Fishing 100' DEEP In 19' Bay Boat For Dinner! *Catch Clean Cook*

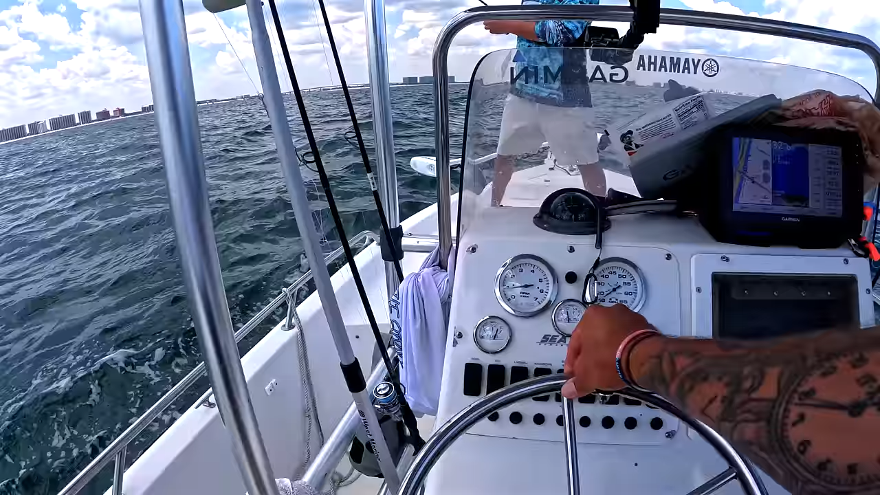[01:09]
There's something on, little something on bottom, not much, but.